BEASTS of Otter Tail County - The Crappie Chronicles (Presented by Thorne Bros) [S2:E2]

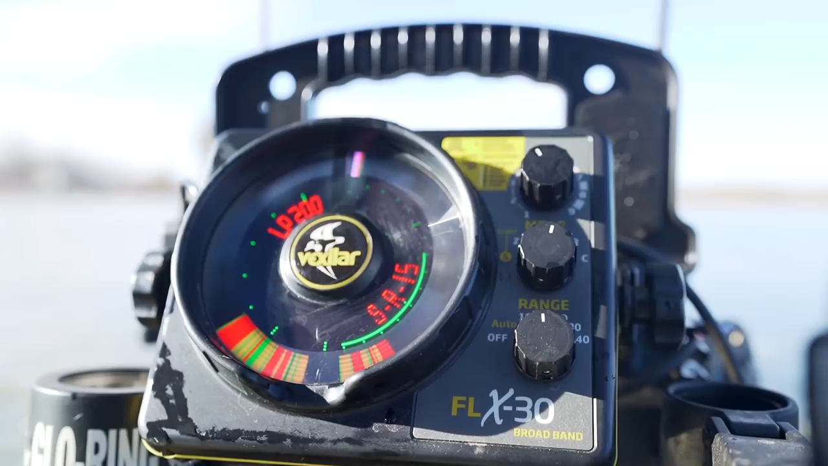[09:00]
It cuts your signal strength in half, and so that really, you know, draws down the power output you're sending into the water column.